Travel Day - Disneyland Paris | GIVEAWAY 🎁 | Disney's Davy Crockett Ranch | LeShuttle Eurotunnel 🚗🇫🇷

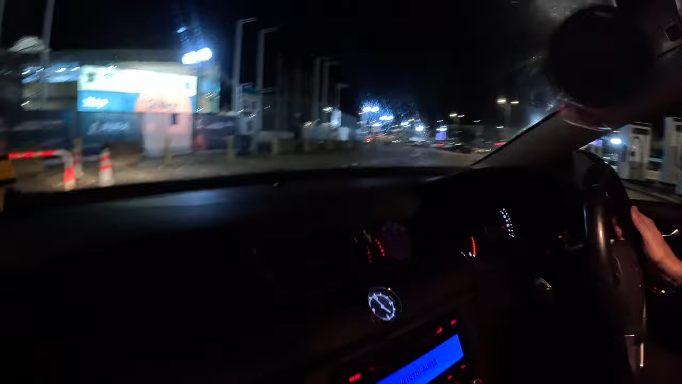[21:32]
There are signs everywhere, it's very straightforward as to where to go. You can't get lost.